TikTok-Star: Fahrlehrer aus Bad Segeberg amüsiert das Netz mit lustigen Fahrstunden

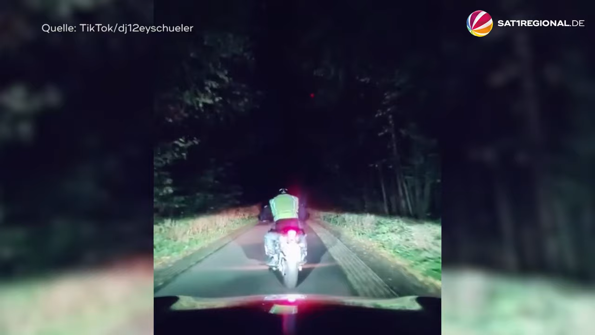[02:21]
Bleib mal stehen. Bleib mal stehen. Pass auf. Pass auf. Bleib mal stehen. Ich zeig dir mal was.
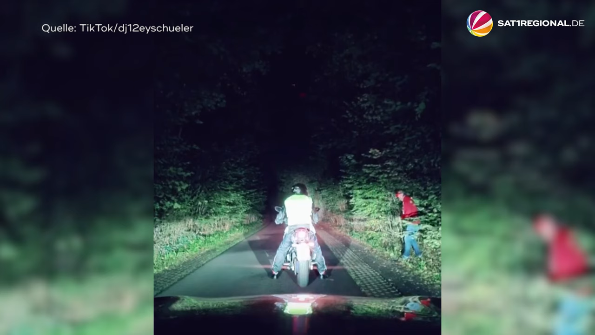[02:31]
Zebrastreifen, schön langsam fahren. Langsam. Wieso?
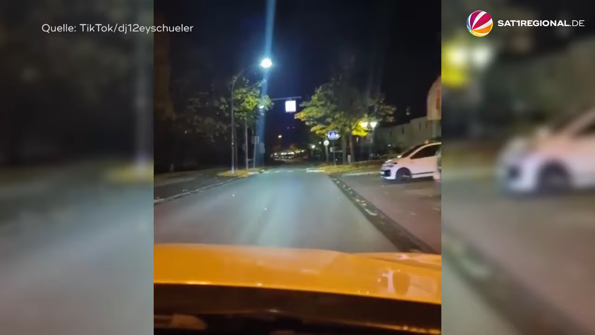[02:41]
Hier ist doch keiner. Stopp. Bleib mal stehen. Guck doch mal links und rechts erstmal. Hier kommt nie jemand. Was? Hier kommt nie jemand. Turn ernst? Warte mal kurz.
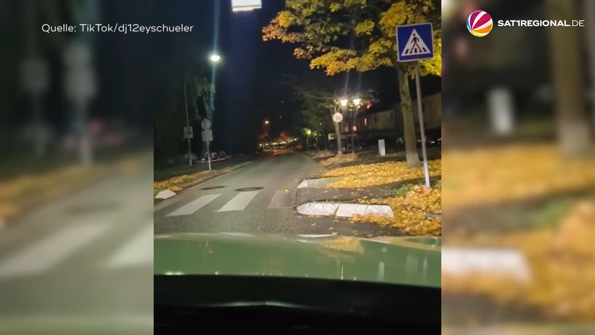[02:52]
Hast du gesehen, dass da einer kam? Hast du gesehen, da war einer. Ich habe ihn genau gesehen. Die machen dann schon mal Theorieunterricht.